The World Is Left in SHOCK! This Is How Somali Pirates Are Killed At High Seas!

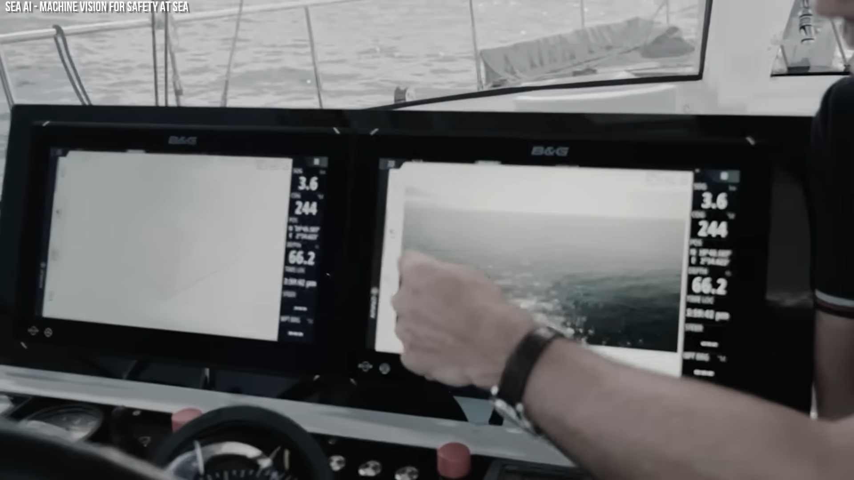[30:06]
These AI-enhanced systems can automatically detect small skiffs commonly used by pirates,
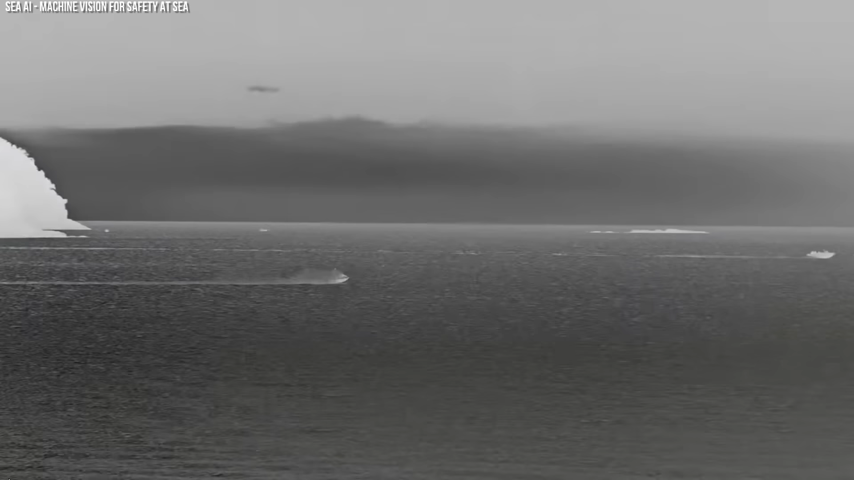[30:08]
distinguishing them from normal traffic and alerting the crew much earlier than traditional methods.